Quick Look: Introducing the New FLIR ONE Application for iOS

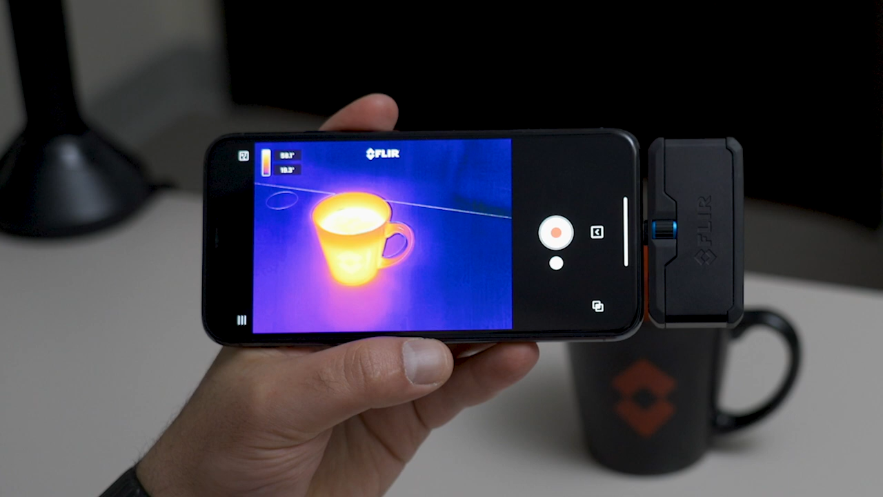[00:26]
To align MSX, click this button in the bottom corner. You can move the slider around.
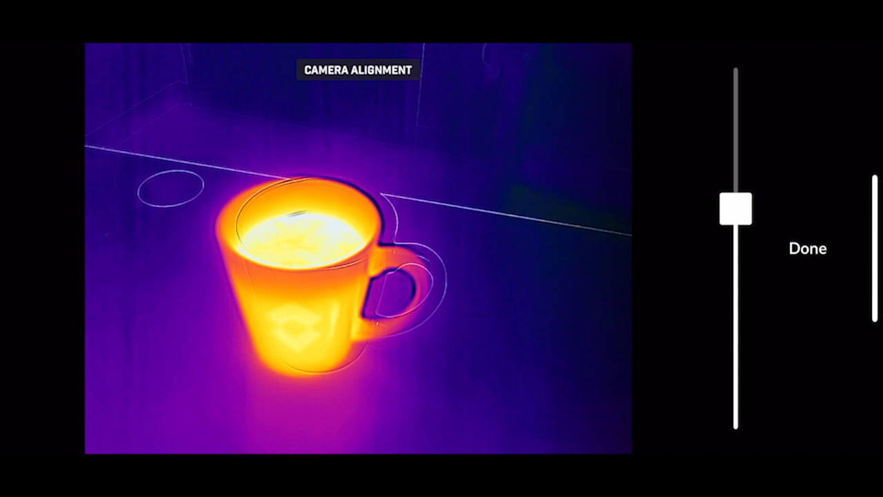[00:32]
Obviously, depending on your distance, you'll want to tweak this to ensure proper alignment of the visible and thermal cameras. Next, to access some of the tools,
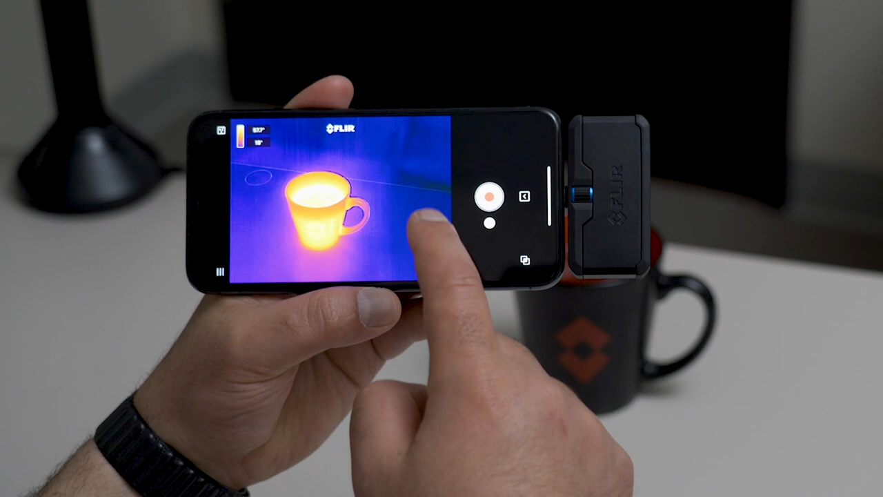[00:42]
color palettes, and more, click this button right here and you'll see the tool menu. First, let's start with mode. Mode switches between MSX, infrared camera only, and the visible light camera. Next, let's take a look at measurements. You're able to add three spot measurement tools onto your image with the FLIR 1 Pro.
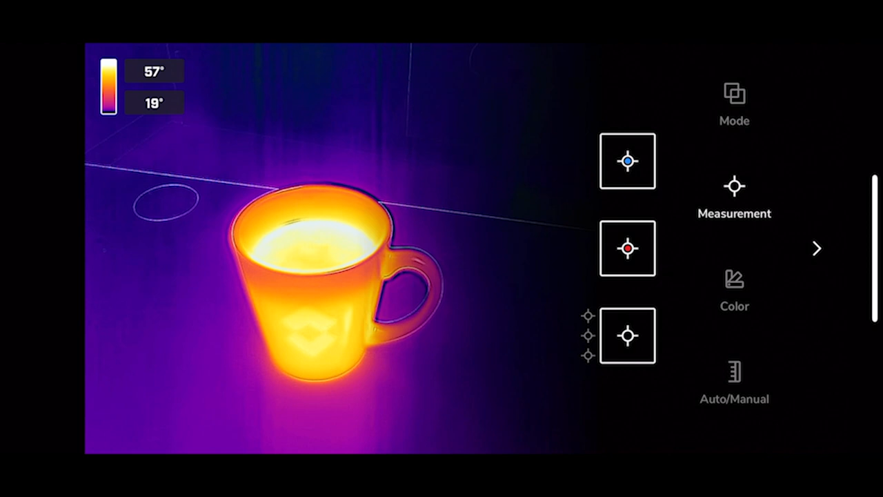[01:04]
You're able to long press and move these around the screen. The temperature measurement will be displayed in the top corner of each one of these center spots.
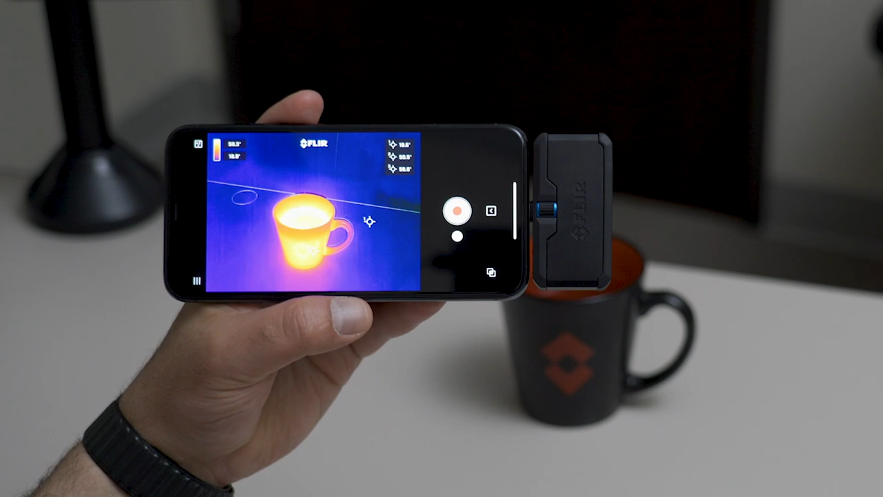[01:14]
To remove, hold on the center spot and move over to the trash. Also under measurement, you're able to add a hot and cold spot. Hot and cold spot gives you the hottest and coldest part within your field of view on the thermal image. To remove these spots, just deselect them.
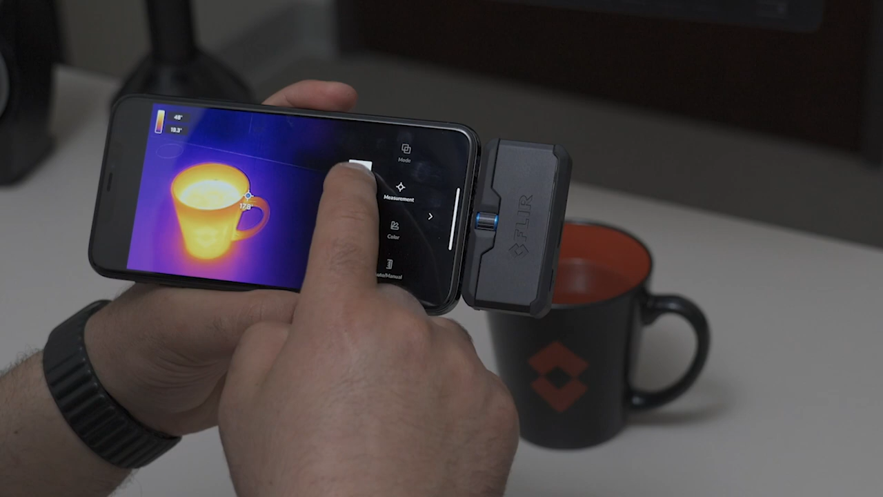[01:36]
Next are the color palettes.
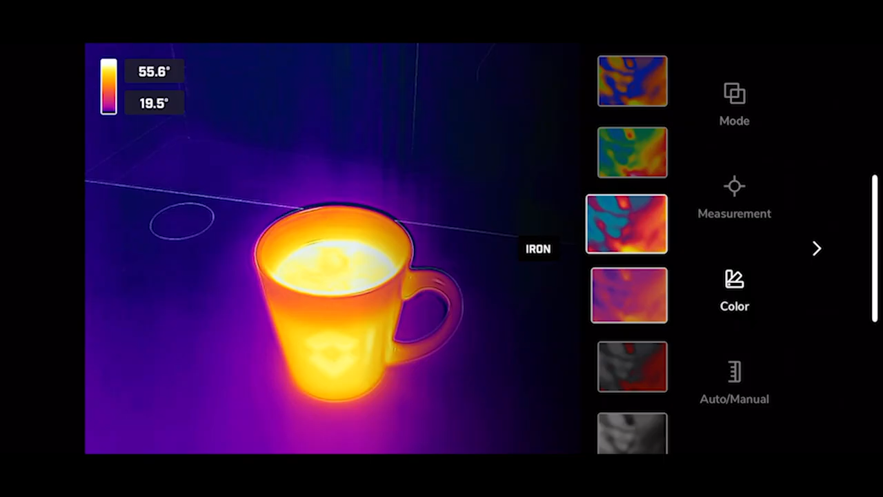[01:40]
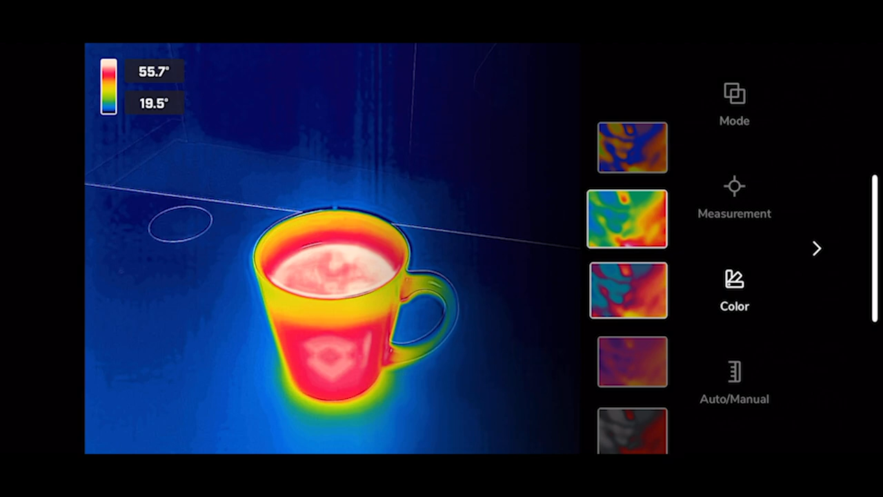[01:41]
There are nine different color palettes to choose from in the FLIR 1 application.
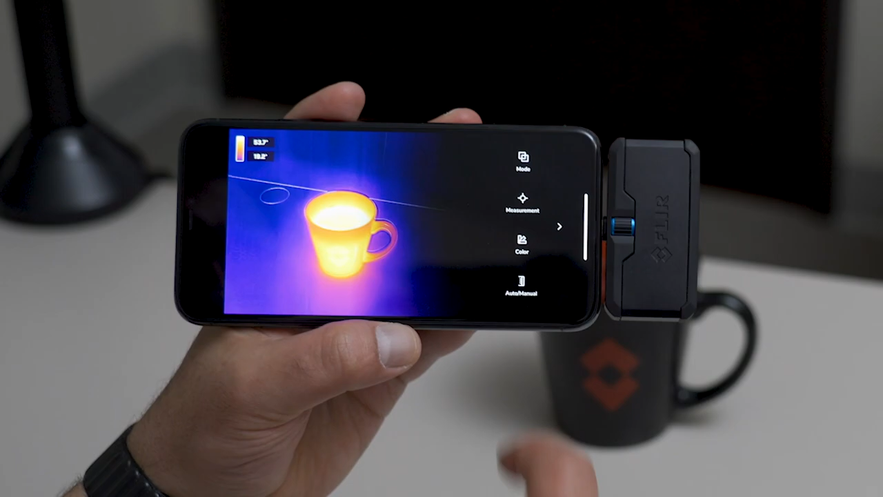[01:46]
The last menu option is controlling manual level and span.
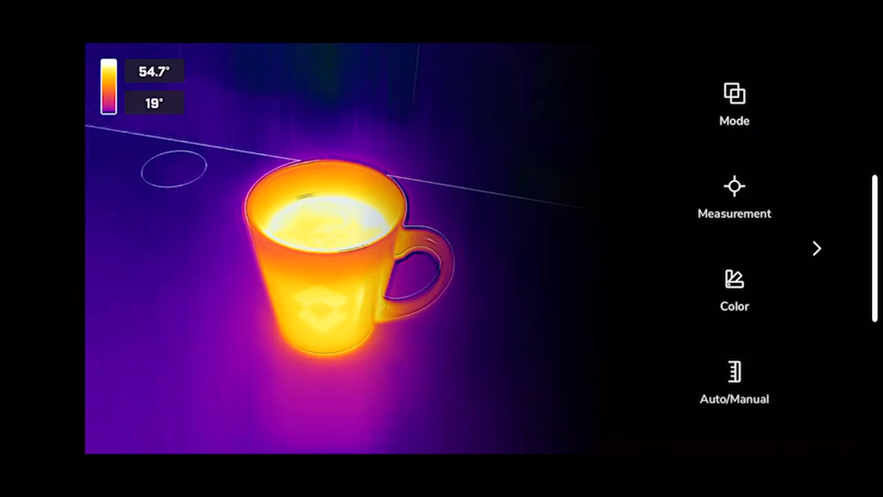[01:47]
So you can switch from automatic mode to manual mode.
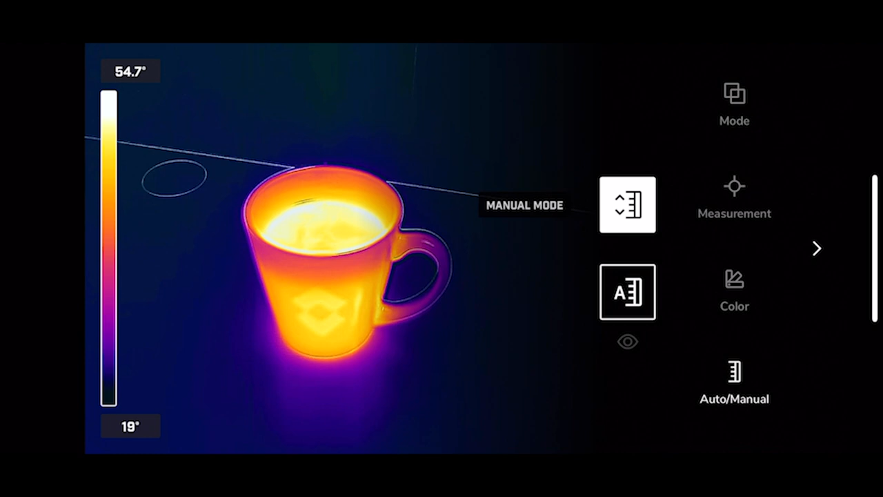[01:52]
To adjust the temperature scales, click on the temperature and fine tune your measurements or lock level and span.